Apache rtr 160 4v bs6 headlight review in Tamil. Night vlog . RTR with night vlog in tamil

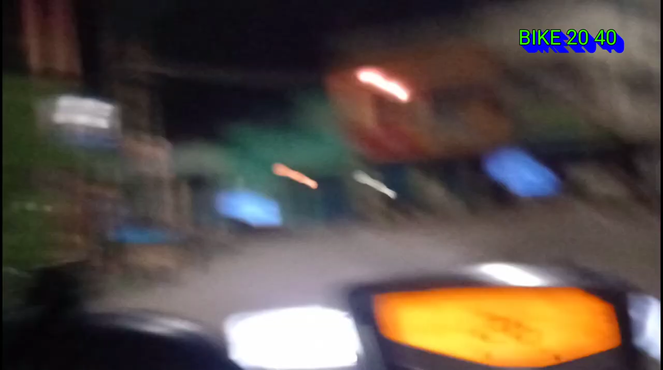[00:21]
சரி, அப்படியே வீட்டுக்கு போகிறோமே, நல்லா இருட்டாக வர இருக்கு, இந்த நேரத்தில் வந்து டெஸ்ட் பண்ணி காட்டலான்னா இந்த விளாக்.